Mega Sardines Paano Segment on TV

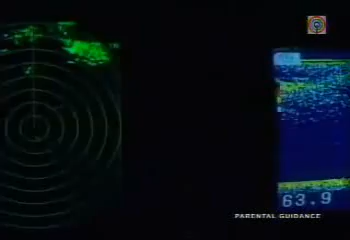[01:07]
Gamit ang sonar machine, dito nakikita kung anong klase at gaano kalaki ang mga isda.